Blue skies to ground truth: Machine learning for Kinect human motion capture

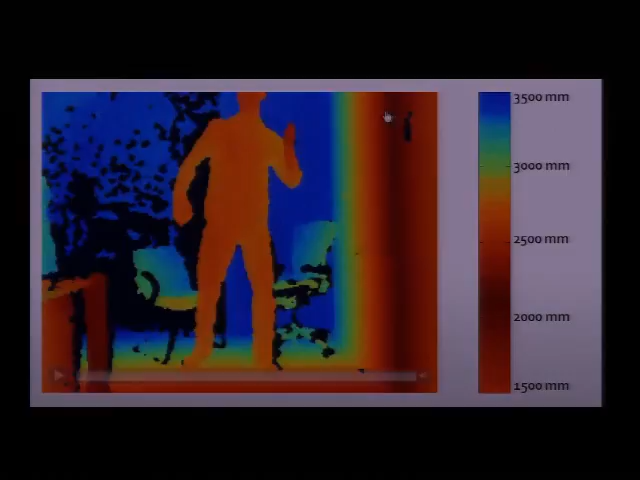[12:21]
So, because the Kinect had a depth camera, the problem is,
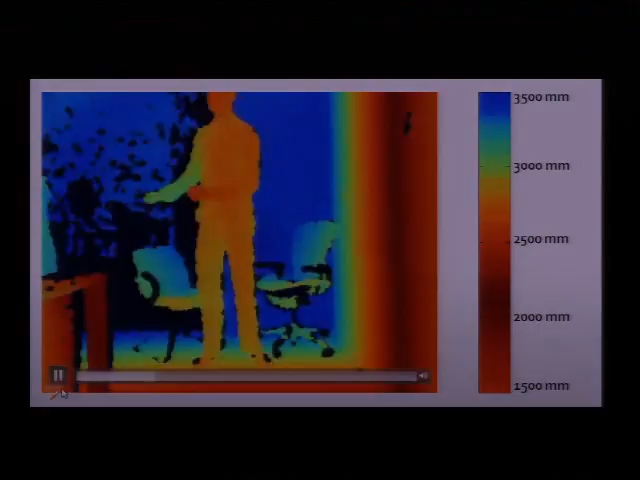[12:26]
of course, much easier than it was when we were trying to analyze RGB images.
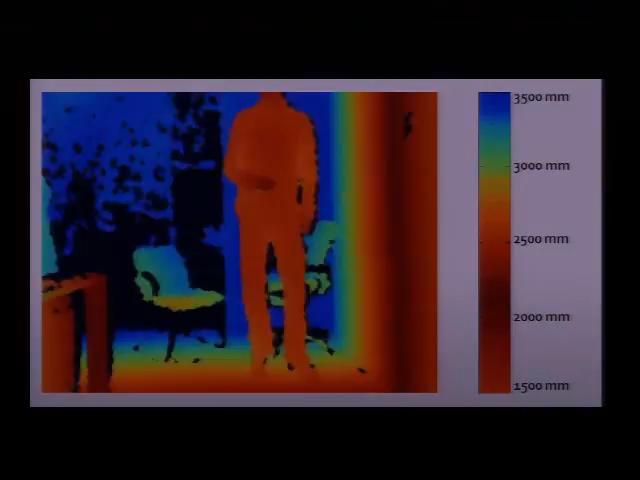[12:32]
But it will turn out later that, in fact, it's much easier than general RGB. It's not actually that much easier than this blue screen scenario, or this background subtraction scenario that we had here.